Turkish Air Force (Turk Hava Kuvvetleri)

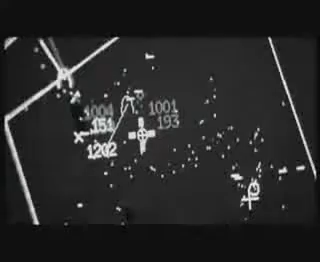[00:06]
Trainer Bullseye 3-2-9-14-17.000 feet'te takip ediyorum şu an. Al onu al. Ekenin yolda.